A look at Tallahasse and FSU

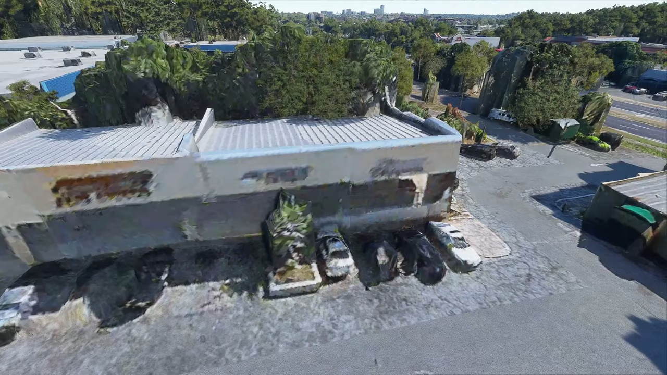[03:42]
The AI algorithm is really trying its best to stitch together photographs and satellite photos and everything.